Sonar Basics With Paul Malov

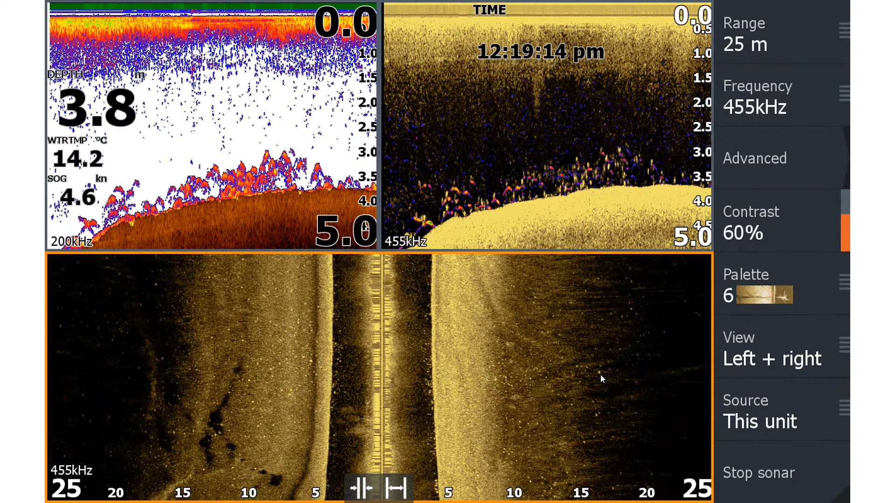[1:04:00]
On screen: water 14.2°C, speed 4.6 kn
Yeah, and the one on the right-hand side, just as it starts to go a little bit darker, at about that 17-metre mark, halfway along, a bit up. Yeah, that guy, that's what I'd be trying to target. Exactly. All right. Similar, we've just got a colour palette change. So this is back to palette 9, not palette 1, on this particular example. Let's see, who was it? It was also Mark. So Mark, you'd notice that a lot of these screens are running 455. So we've got good range, good image clarity. We're finding fish, we're finding structure. So no issues with 455 over 800.
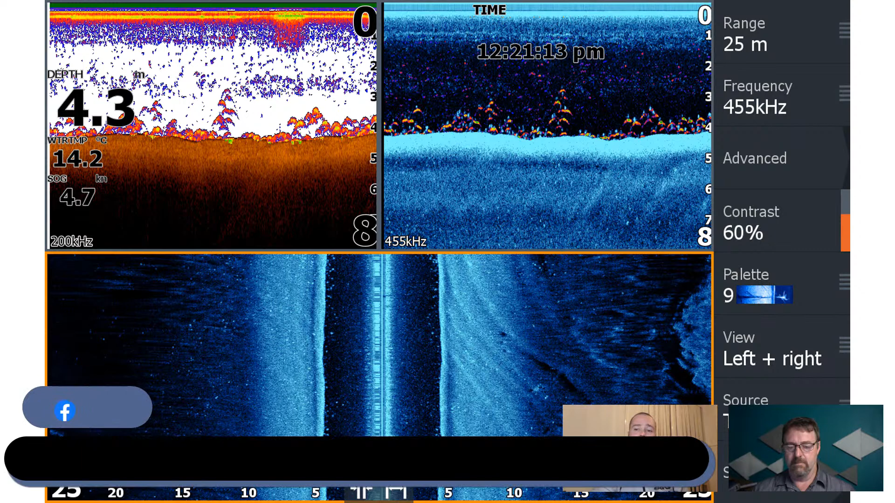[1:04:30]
On screen: depth 4.3 m, water 14.2°C, speed 4.7 kn
Yeah, and color palette, we kind of talked about personal preference and time of day. Find that that's but 1, 6, and 9 actually. So number one's got that slightly greeny tinge to it. And just looking at the down scan there, mate, that's showing that a lot of the fish are well up off the bottom. Is that, you know, for your style of fishing into your mind,
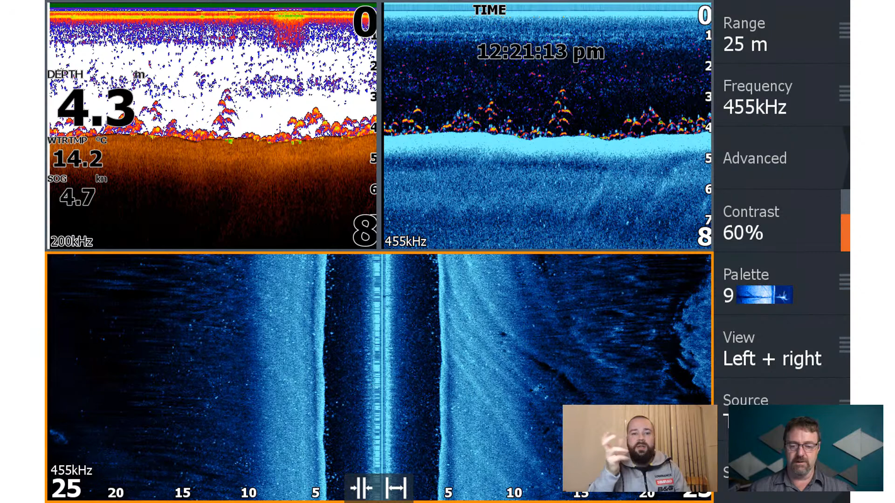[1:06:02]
On screen: depth 4.3 m, water 14.2°C, speed 4.7 kn
I want a lighter jig head or a lightly weighted plastic, so it spends more time in that water column instead of sinking directly to the bottom. Down. Yep. Yep. Yeah. Okay. Gotcha. Running things such as a suspending hard body jerk bait lure or a slow sinking stick bait, which just flutters through the water column, which is another great alternative to a soft plastic. Yep, cool. So Michael's asking, on the side imaging, can fish show just a shadow without showing a white streak, e.g.
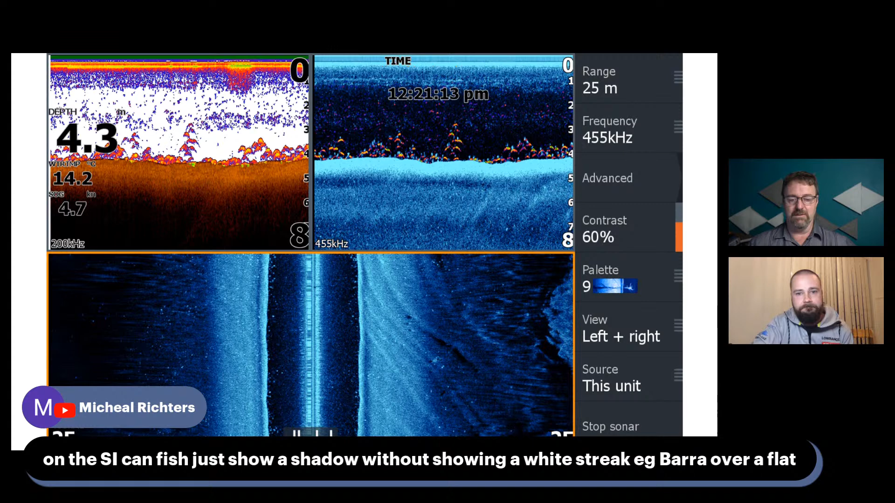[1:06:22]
On screen: depth 4.3 m, water 14.2°C
barra over a flat? Typically not, Mike. Typically should still, that white streak should be around there somewhere. It might kind of coincide with one of the edges, whether it's the bottom where the water column meets the bottom, might be there, or the contrast of it might just kind of blend it a little bit more with that particular color palette. But generally speaking, you should be able to pick it up somewhere.
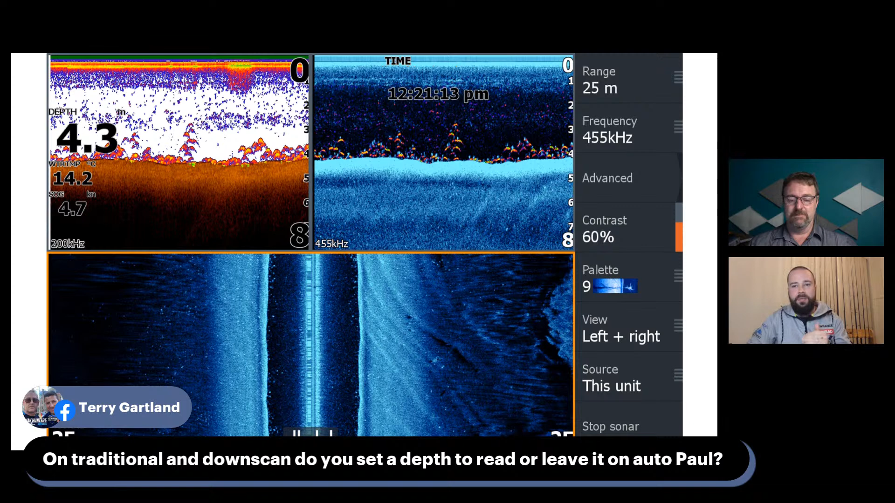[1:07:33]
Generally leaving it on auto these days, Terry. Yeah, unless I'm fishing super shallow, then I might set it manually to something like 2 meters. Yep, or perhaps super deep. If you're looking for demersal species, you might cut out the surface stuff. And yeah, that's very true. And do like a bottom zoom kind of, yeah. Yep, okay. Let's move on to another slide. Okay, just more examples. Fish showing either side, good schools. Got a really concentrated patch there. They look relatively small, but that one on the traditional sonar and down imaging towards the right-hand side is looking nice and juicy.
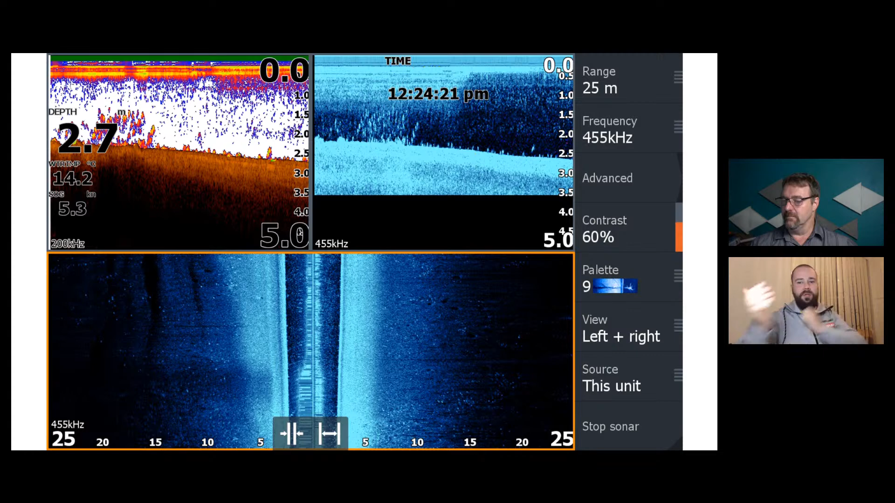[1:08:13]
That's the one. Yeah. So that's kind of the thing that I'd be targeting, having a cast back behind the boat, turning the boat around, having a couple of casts and seeing if we can pick that one up. We've got a drop off underneath the boat directly.
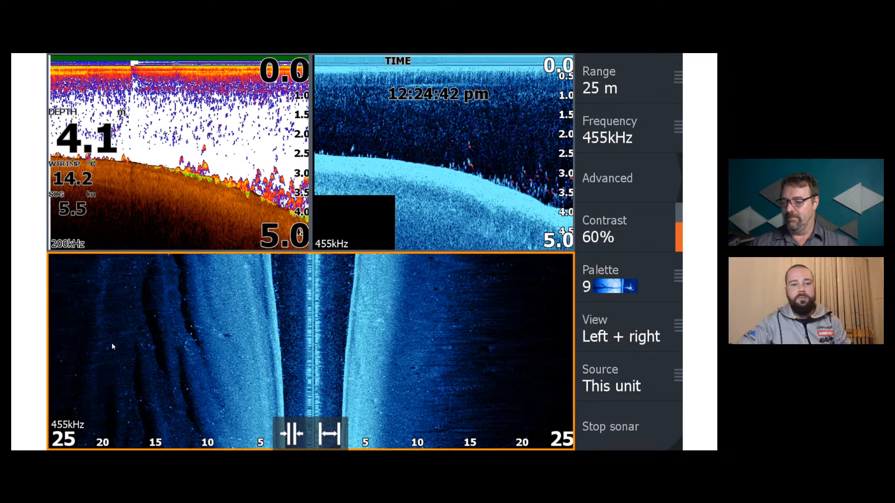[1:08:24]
On screen: depth 4.1 m, water 14.2°C
We've got a couple of different variations in depth on our left-hand side imaging screen there. The right-hand side is relatively flat. Now you're picking the different, or the drop off in the bottom depth by the widening of the the width of our water column directly beneath the boat, but it's also visible on the two images above.
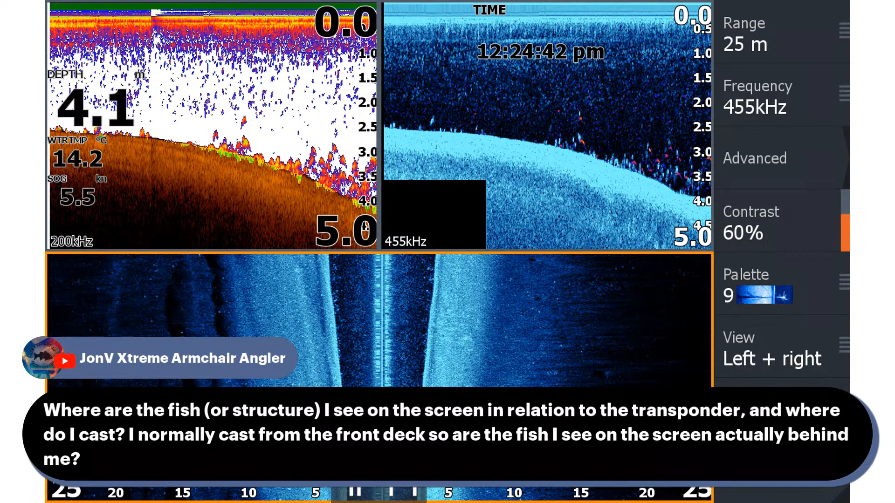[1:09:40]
On screen: speed 5.5 kn
I was wondering when he was going to pipe up. I knew he'd be there somewhere. So where are the fish or structure that he sees on the screen in relation to the transponder, and where do I cast? I normally cast from the front deck, so are the fish I see on the screen actually behind me? Yes, they are. So great example, John. So at the very top of that side imaging screen is where you are at this point in time when I took this screenshot. So everything kind of beneath or below is historical or past the boat.
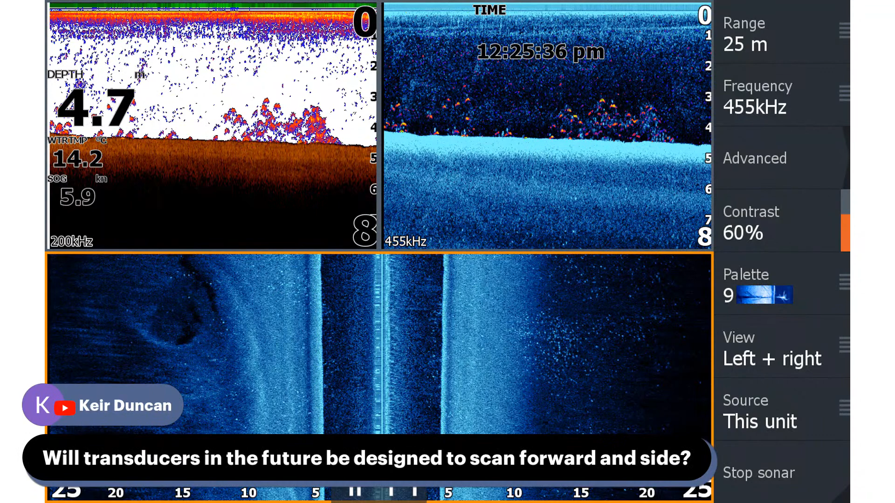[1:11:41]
flat mud on the right-hand side and aren't really showing a lot of interest in that depth variation for whatever reason in this particular example. A good question come up from Kia. I'm just going to bring that up. More transducers to scan forward and side. So, Kia, one of the technology essentially already exists with the Lowrance active target capabilities.
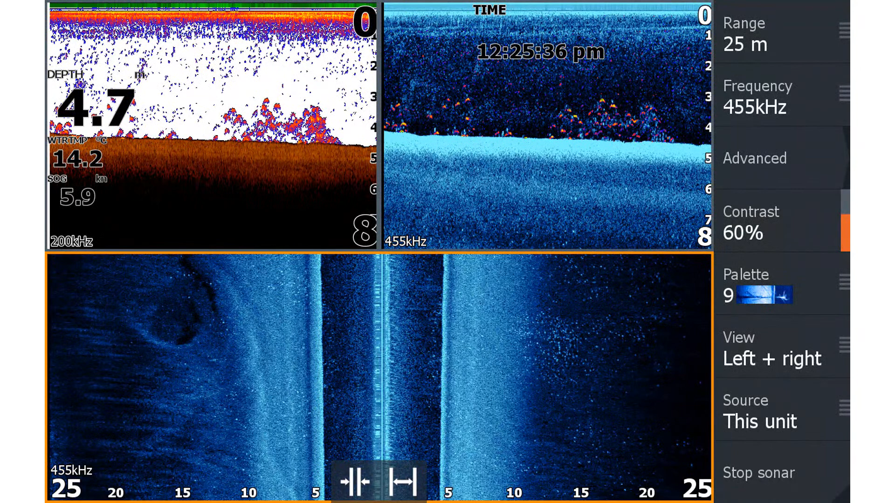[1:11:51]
On screen: depth 4.7 m, water 14.2°C, speed 5.9 kn
So the active target module and transducer allows you to mount a transducer in three different ways. So you're able to essentially look forward in a scanning kind of mode, look, there's the scanning, there's a forward mode, and then there's a down mode. And it's the scan and the forward modes that allow you to look ahead of the vessel or your craft by either mounting it to a pole or to your electric motor.